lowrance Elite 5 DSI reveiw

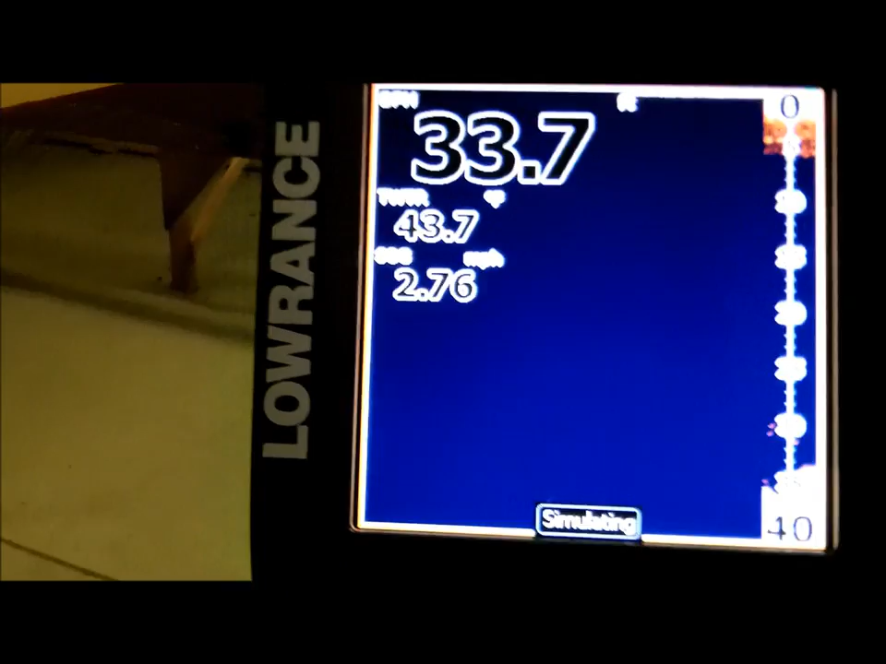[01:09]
as you can see it's kind of hard
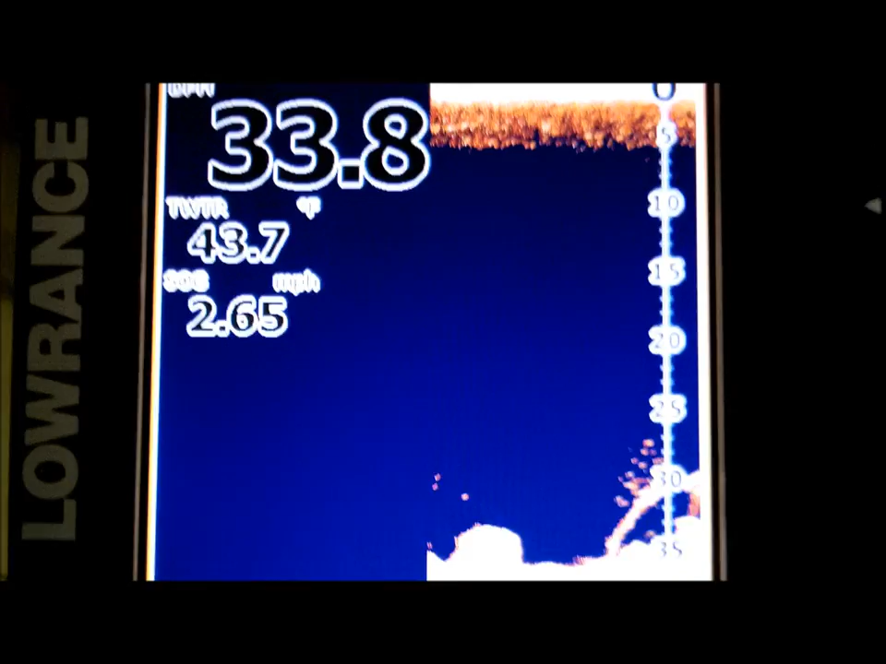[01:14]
On screen: speed 2.65 mph
to see the gradient but coming up here there's a school of baitfish sitting on like a log or a lay down
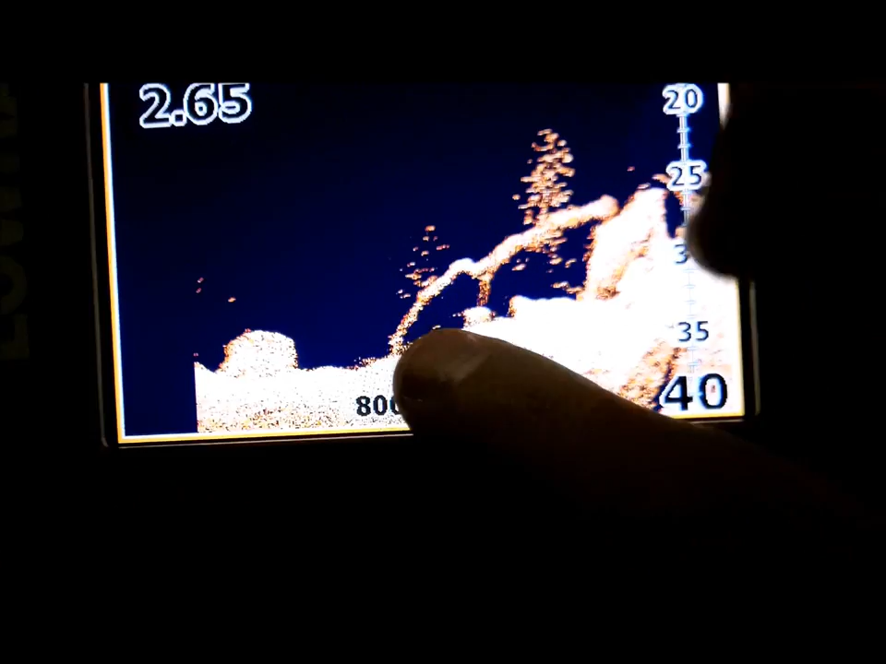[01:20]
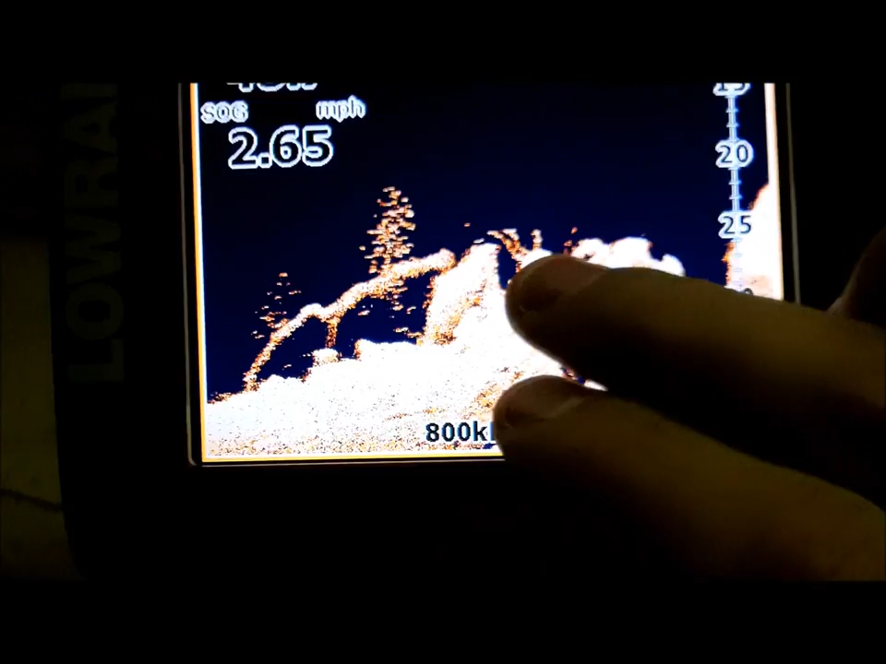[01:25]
On screen: speed 2.65 mph
there's a rock pile there you can see the actual rocks then you got some more little bait
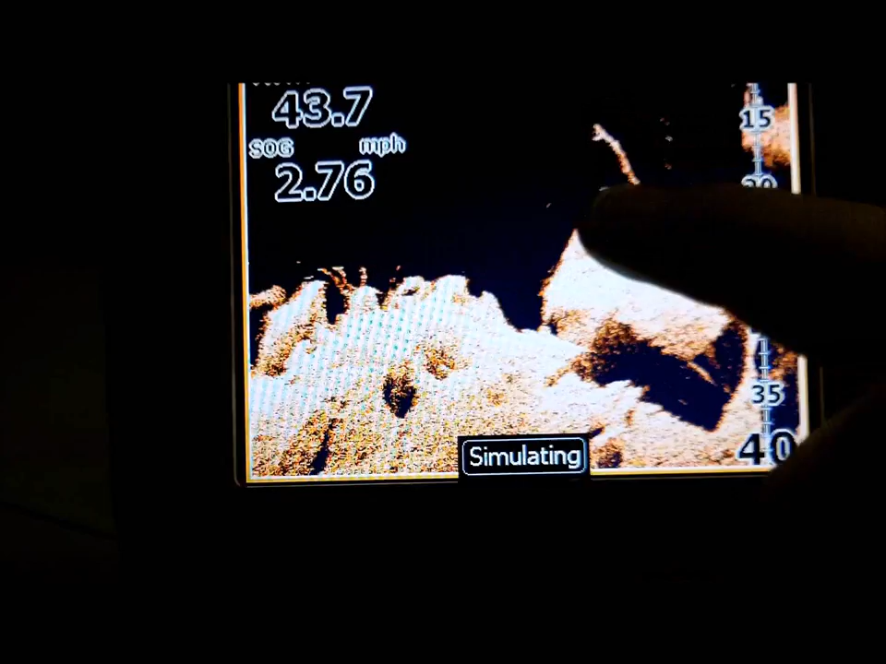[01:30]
balls right there sitting on the bottom and this
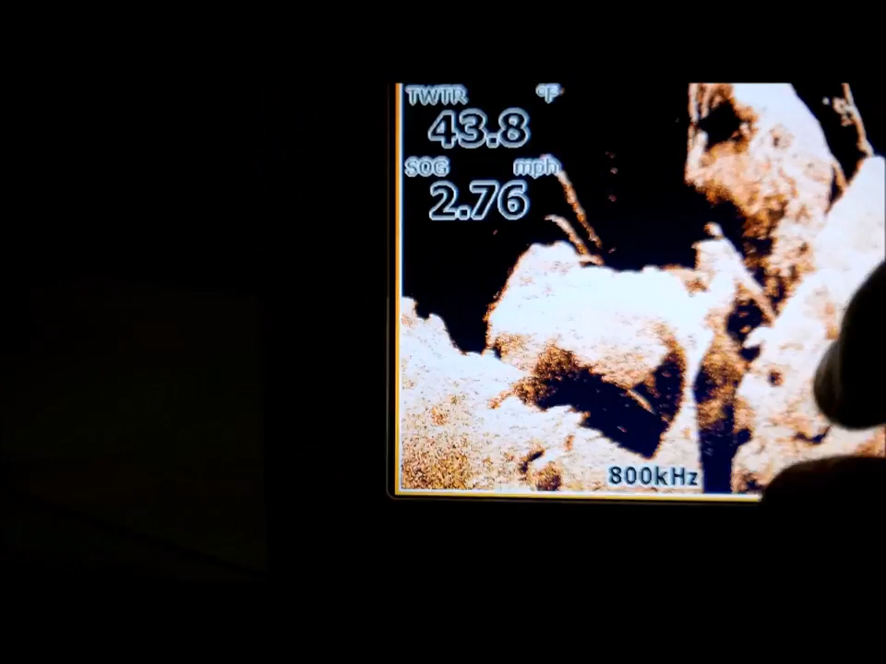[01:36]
On screen: water 43.8°F, speed 2.76 mph
is just pretty much all this is grass you can see like up in there's a pocket
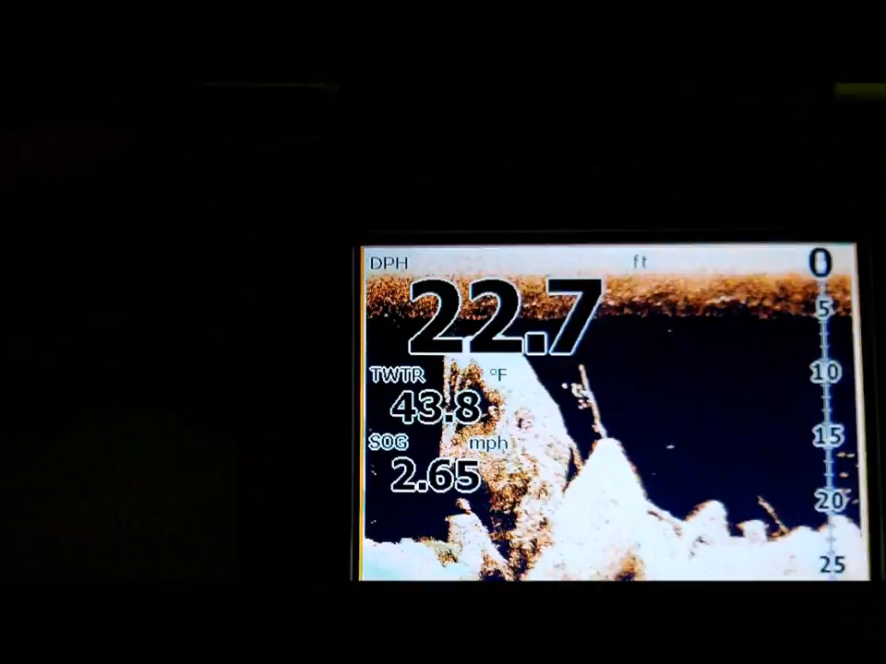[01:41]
On screen: depth 22.7 ft, water 43.8°F, speed 2.65 mph
in the grass again you're gonna see some more bait right here at about 15 feet and what I
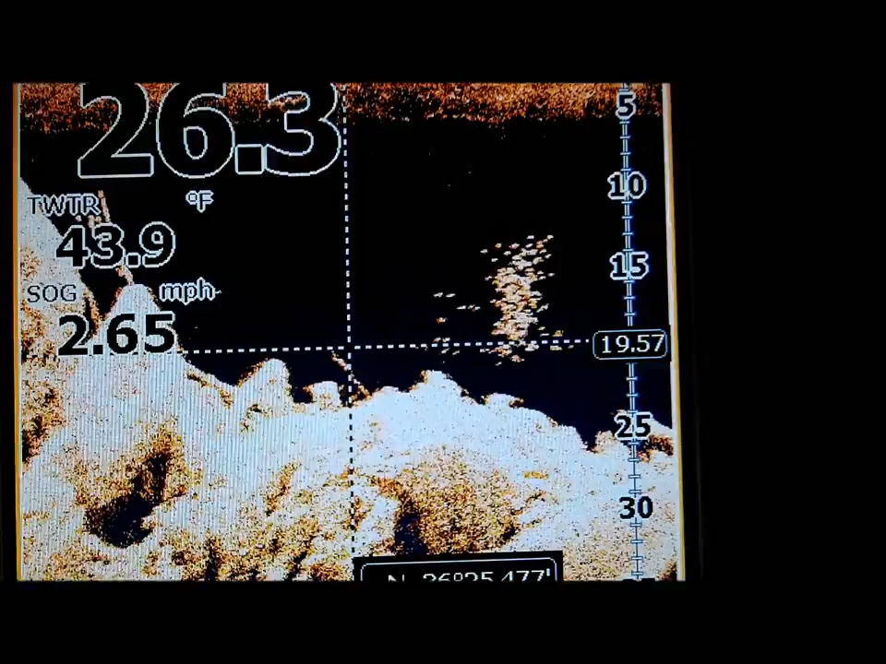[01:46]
On screen: water 43.9°F, speed 2.65 mph
can do is if I want to what's cool about this is it's I can drag my sonar
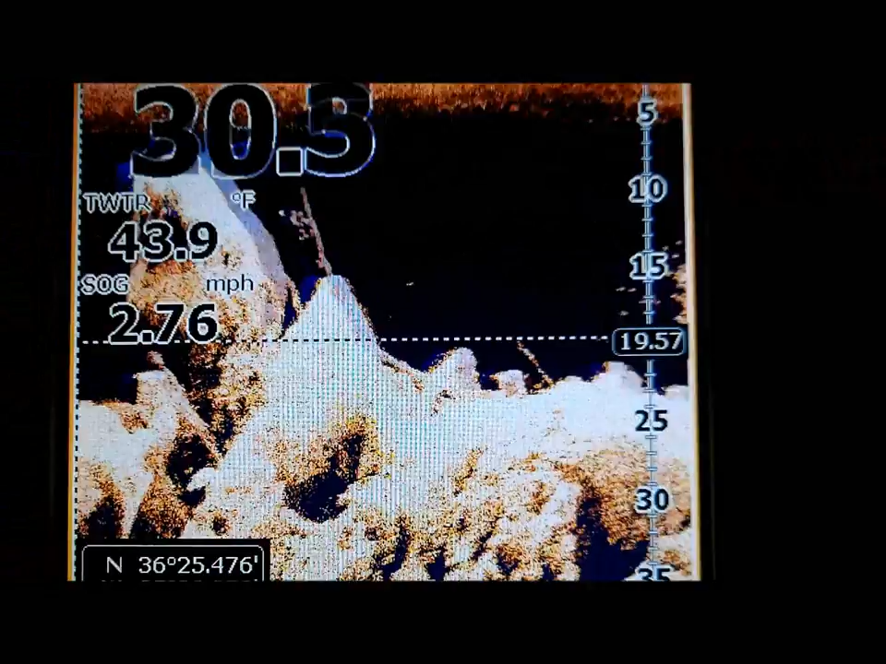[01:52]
On screen: water 43.9°F, speed 2.76 mph
all the way back now I say oh I like this school of bait right here
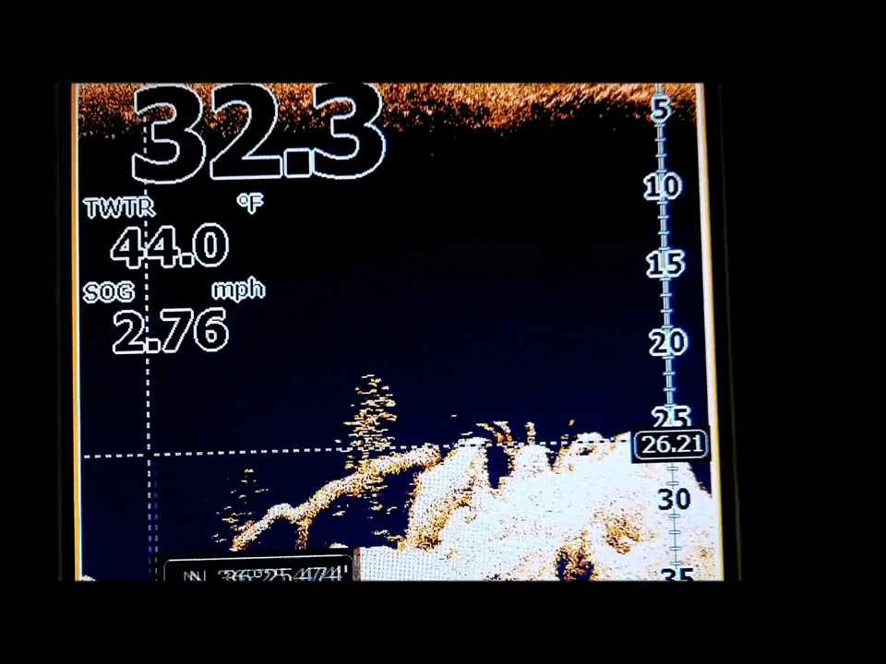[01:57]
On screen: speed 2.76 mph
so and I like this school of bait sitting on the log so I might want
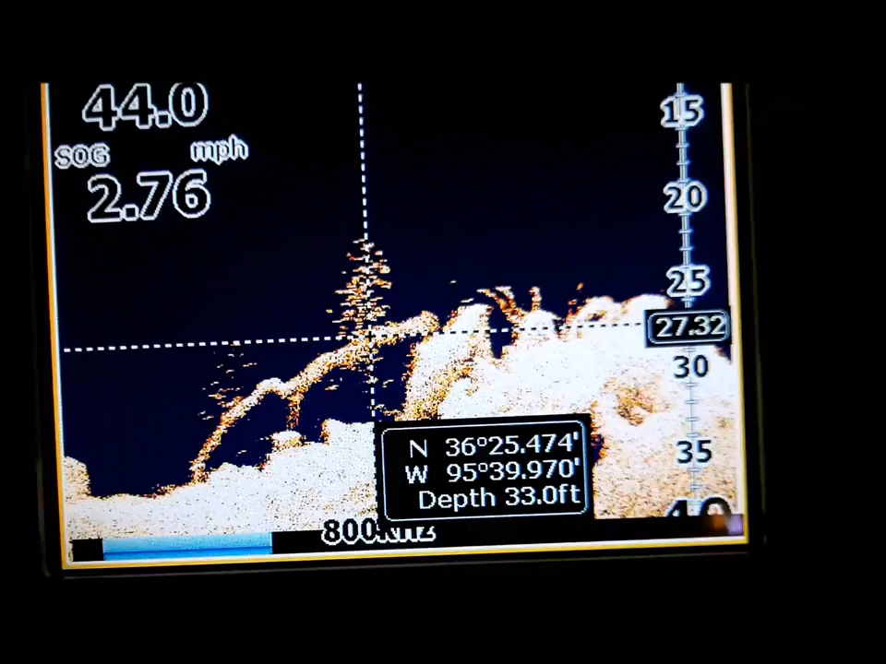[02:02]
On screen: speed 2.76 mph
to come back later and fish the log all I have to do is hit enter get a new waypoint made
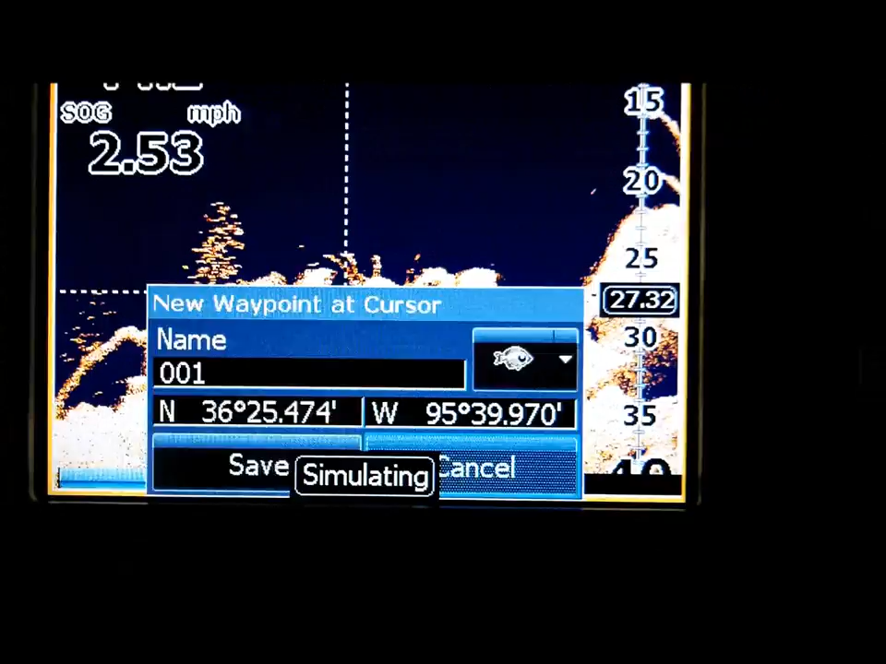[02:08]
On screen: speed 2.53 mph
but then we can take our cursor catch
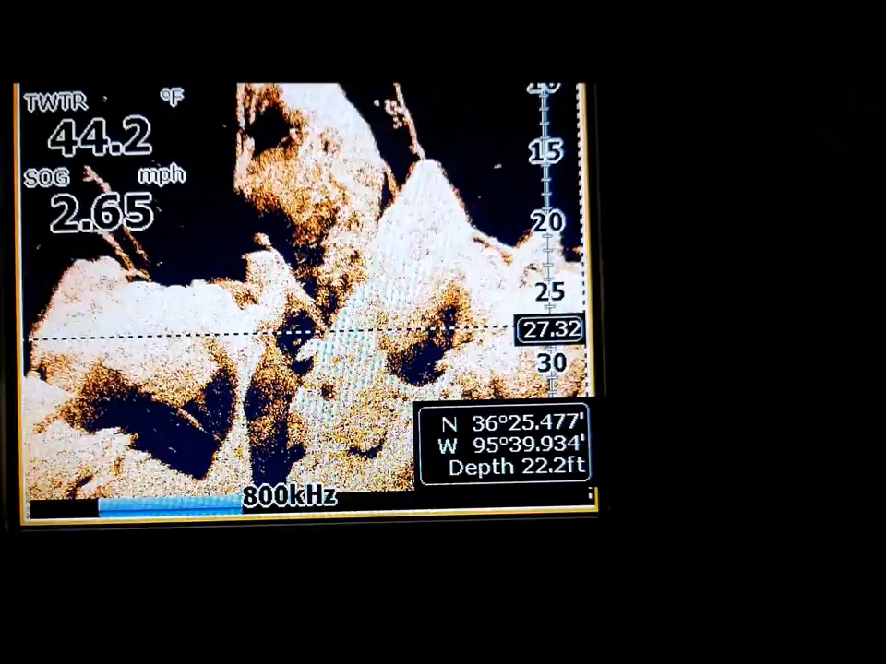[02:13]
On screen: depth 22.2 ft, water 44.2°F, speed 2.65 mph
back up to our sonar all
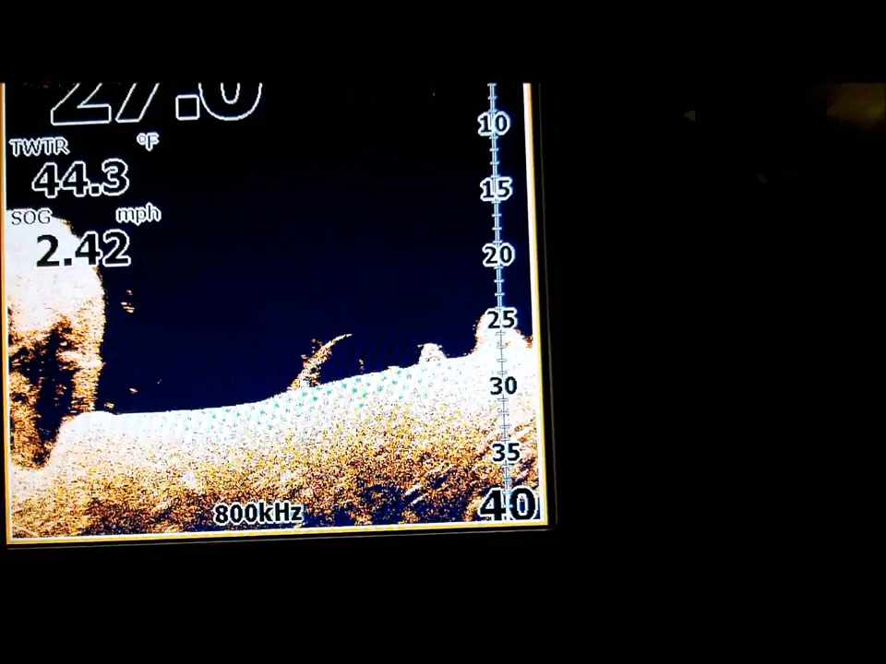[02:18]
On screen: water 44.3°F, speed 2.42 mph
right so right now we're you know in roughly 25 feet of